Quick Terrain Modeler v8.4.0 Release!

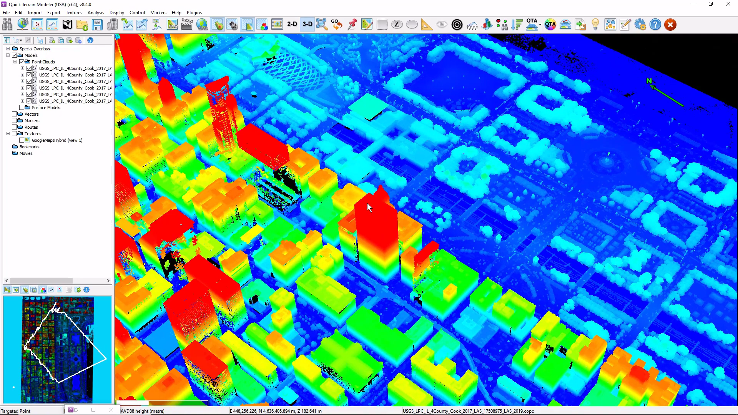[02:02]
It's worth noting that if you also need imagery of this area of interest,
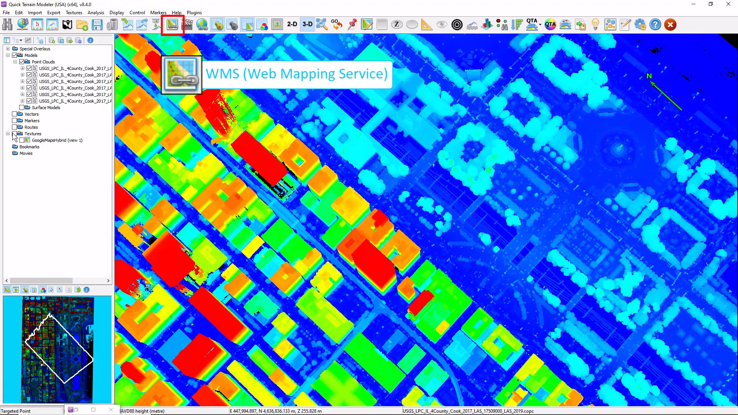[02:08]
the WMS tool is a great complement to QtData Explorer.